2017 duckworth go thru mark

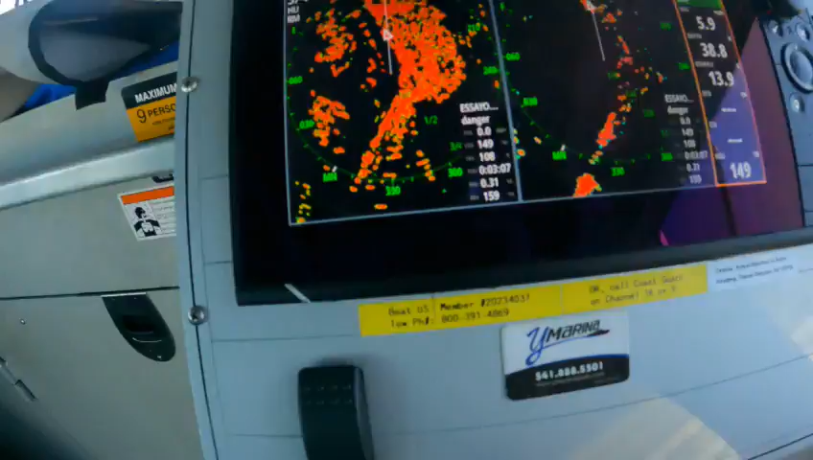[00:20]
every all the is works your autopilot pops up the only thing
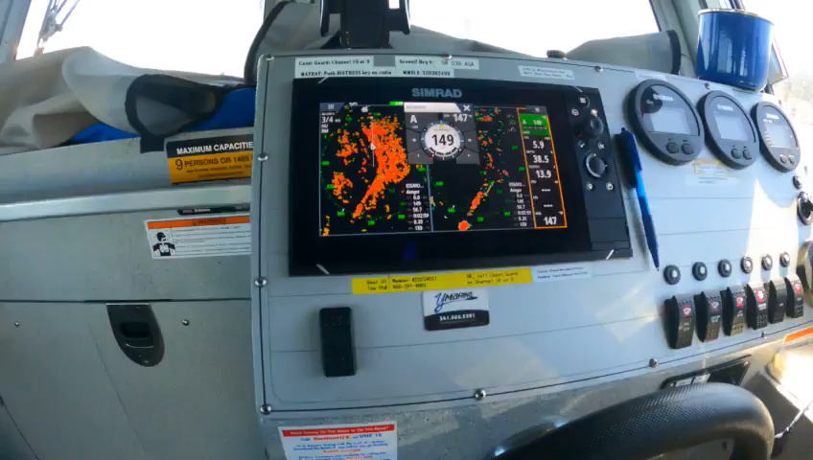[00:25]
we need to do is i got it set it ain't crab walking or anything like that but it needs uh the hydraulic steering bled that is off and i'll
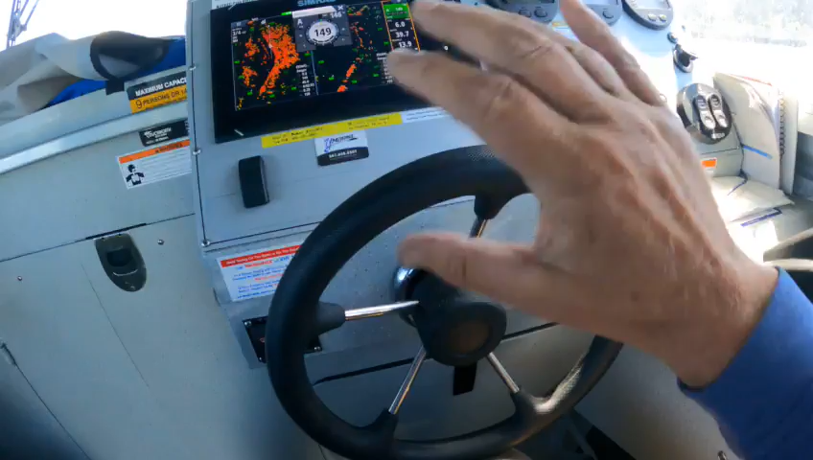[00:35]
show you how i can tell i'm going to kick this off because we're holding pretty good on the course we're about
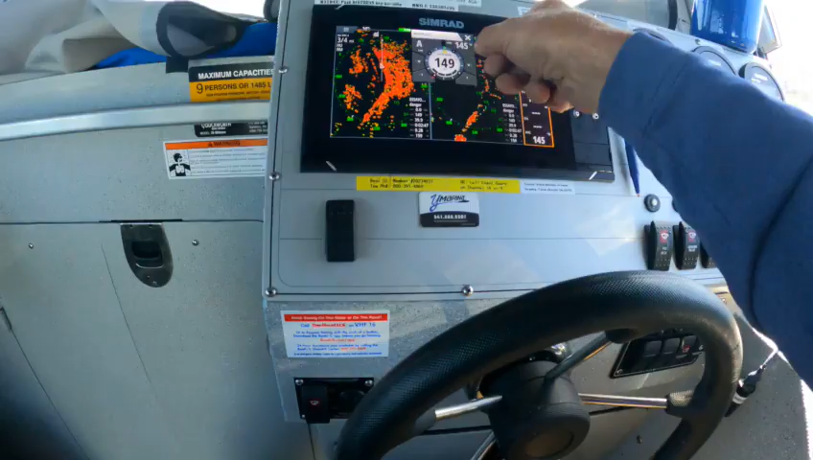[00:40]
like say four off and it kind of goes back that means there's air in the system but i got it to hold and i know the heading sensor recalibrated out it recalibrated your compass gs
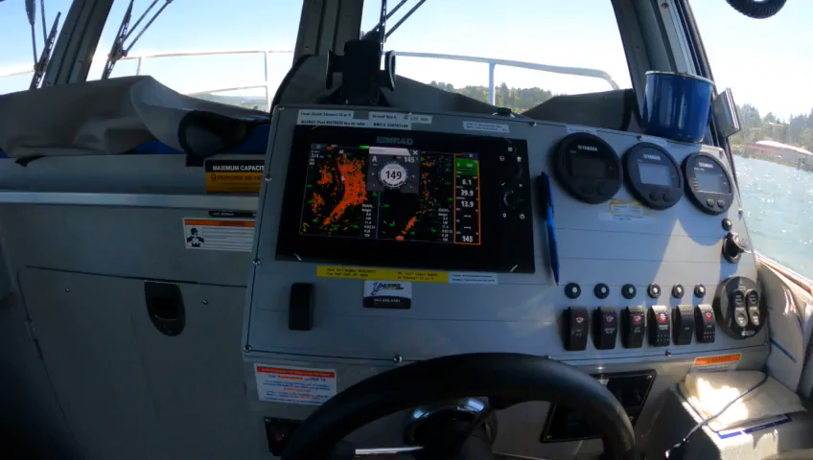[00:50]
25 and i went and tested with my compass and all the compasses
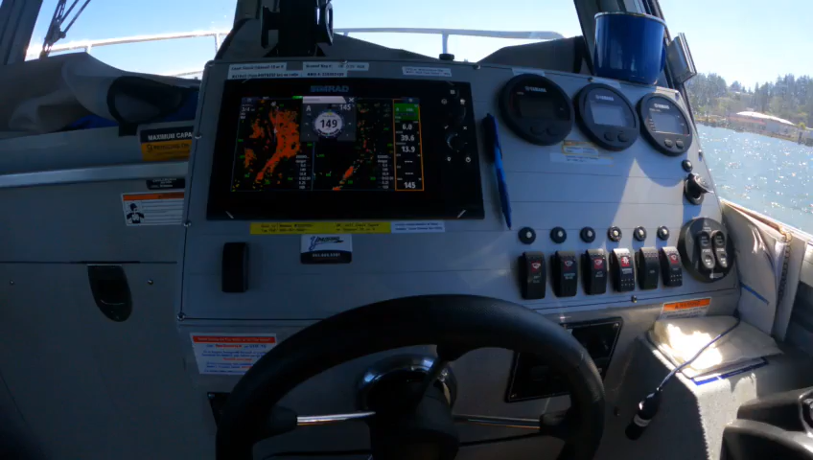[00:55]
settings are perfect so i can shut this off i'll bring it back i'm going to shut off the
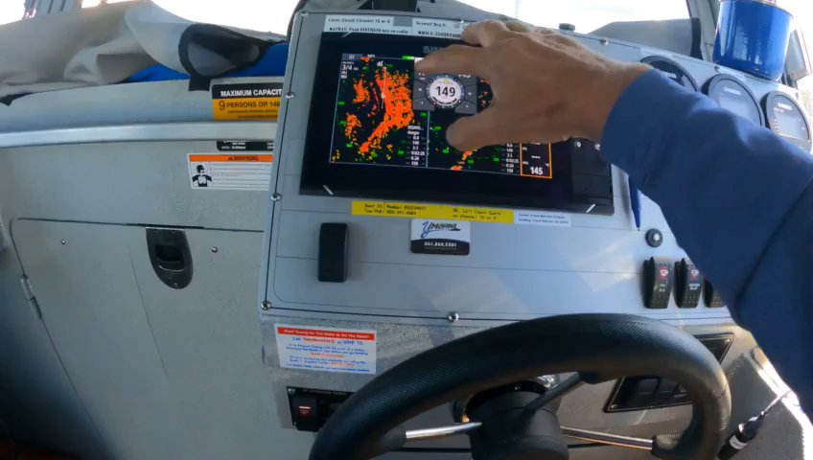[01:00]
autopilot and i think i know what you're doing wrong on something else standby get out of that
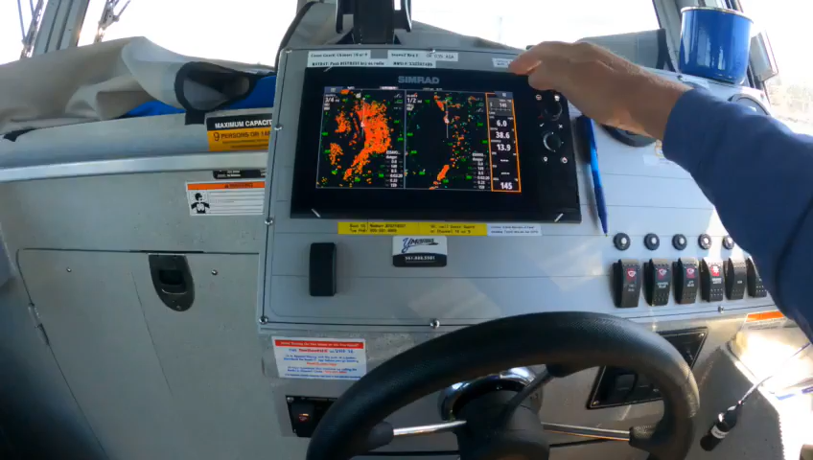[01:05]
so now if you go into menu you go into chart
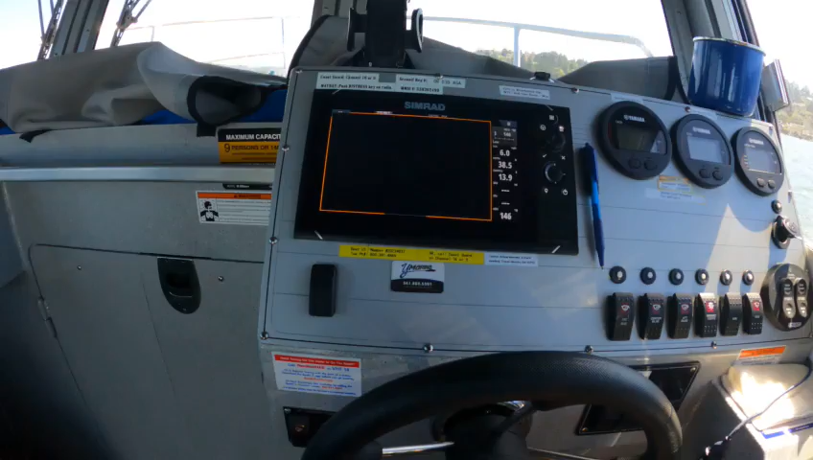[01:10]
and you'll see your radar overlay popping up we're on the kicker right now there's
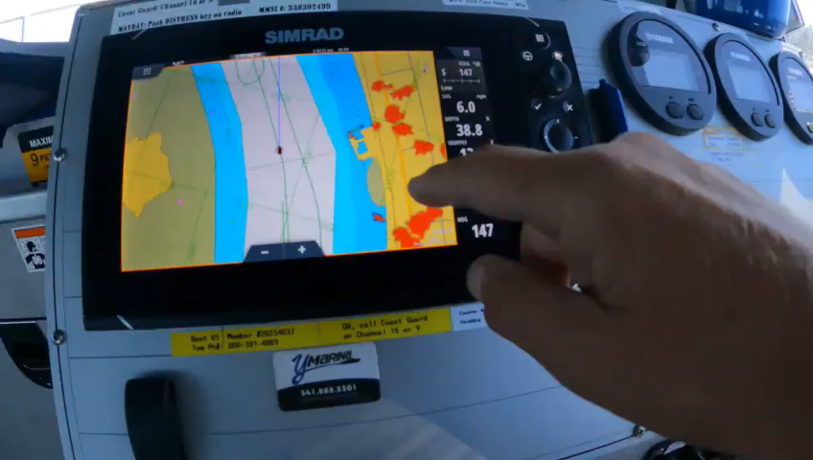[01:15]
your radar overlay right here it's working you're not crab walking we're going straight
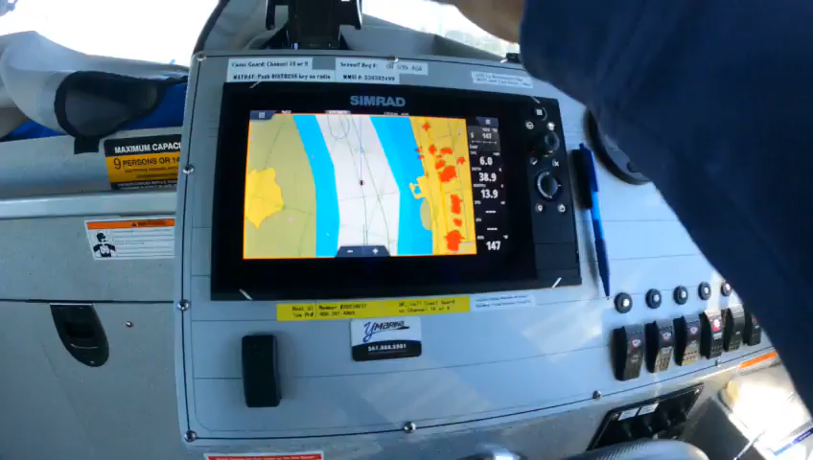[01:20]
for the the line over here i put a heading line on here you had it on a
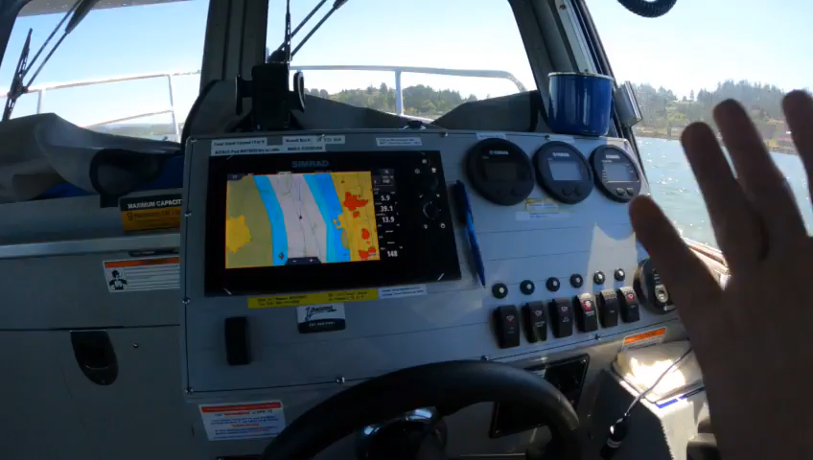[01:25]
follow-up or look ahead so you do have a heading line you can see it isn't
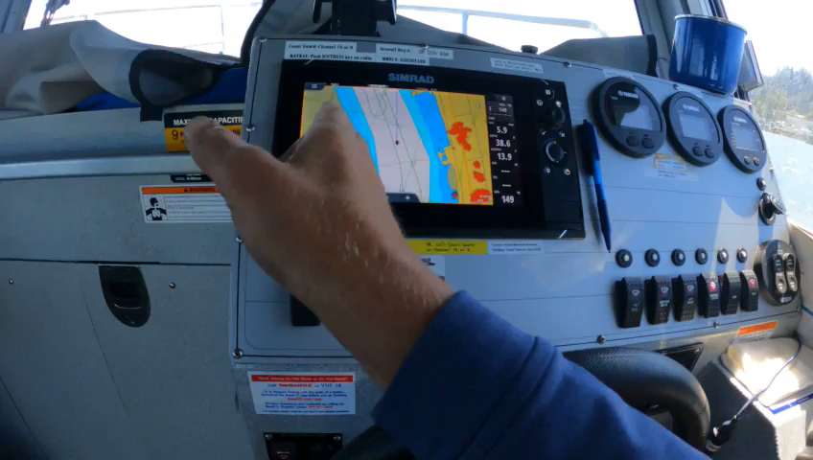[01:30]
crab walking it's it right for that so that part's good now you go into the
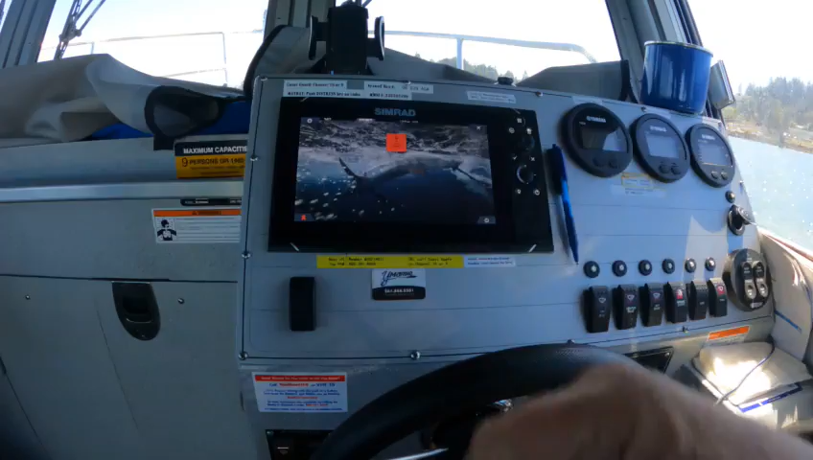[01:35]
sound sonar that works good but what happened that was loose when you hit it probably popped it up and loosened it so they re-tighten it but they do need to drop it because about say 30 miles an hour you will lose the depth sometimes
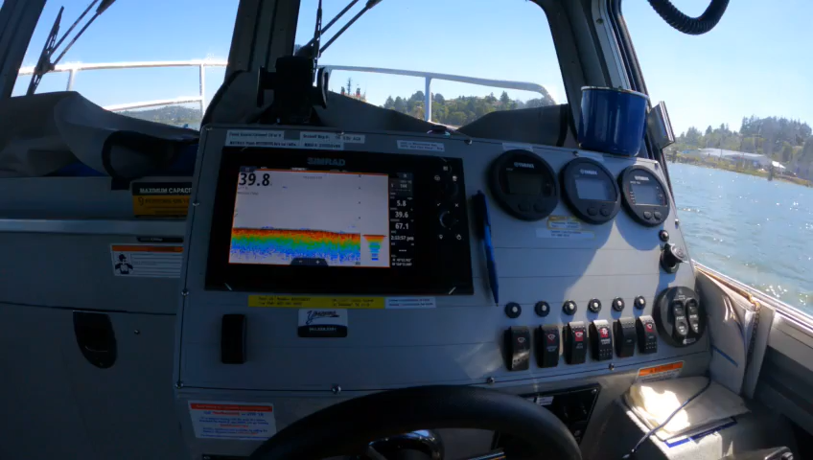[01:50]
when you're out there you get a lot of air you're maybe going you stop it
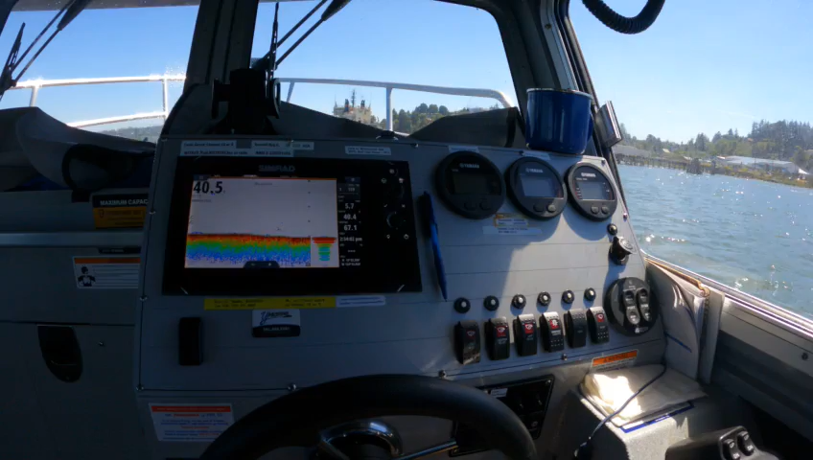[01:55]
can blow out for a second just wait and that 10 if you stop that should pop back up
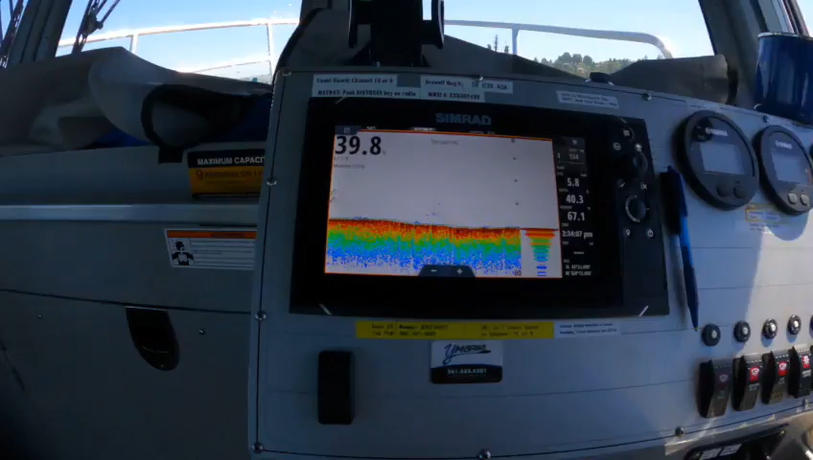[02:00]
again your depth and your bottom and i put it on medium chirp instead of 83
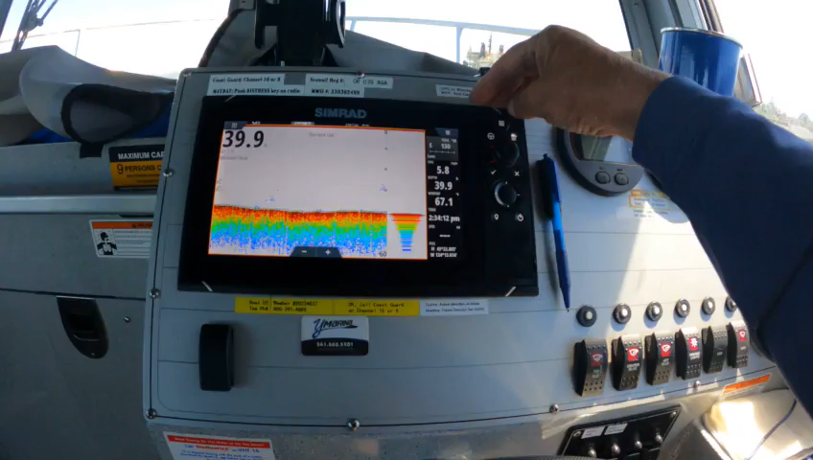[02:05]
kilohertz a side scan works fine and you can just hit that
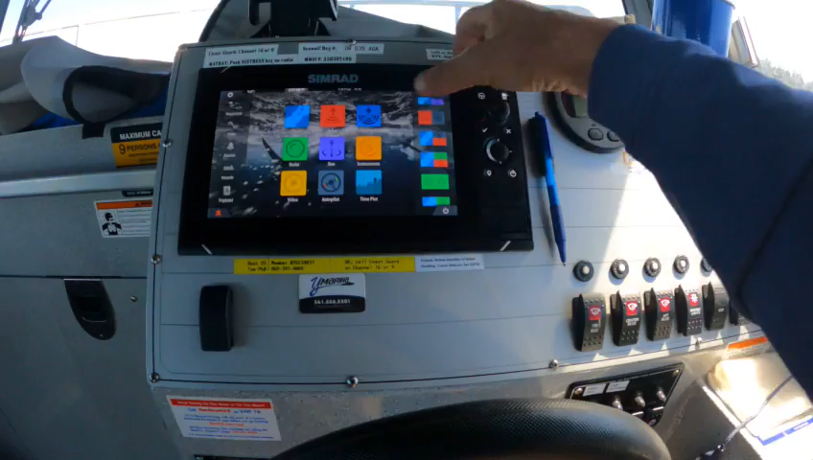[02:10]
but here if you want your down scan you just hit that one there you go left and right you
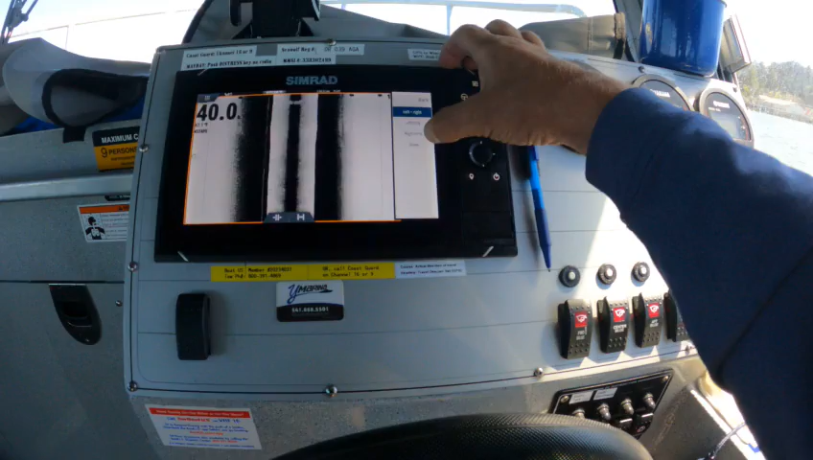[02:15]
just hit down there's your down scan so that works uh radar independently works